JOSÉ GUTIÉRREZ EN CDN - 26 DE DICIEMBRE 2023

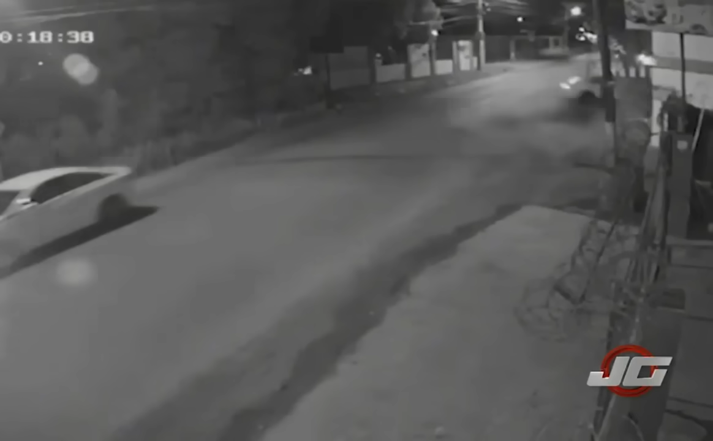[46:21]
Ahí estamos viendo también las imágenes de una cámara de seguridad donde se ve el momento en el que perdió el control, impactó contra otro vehículo y falleció al instante.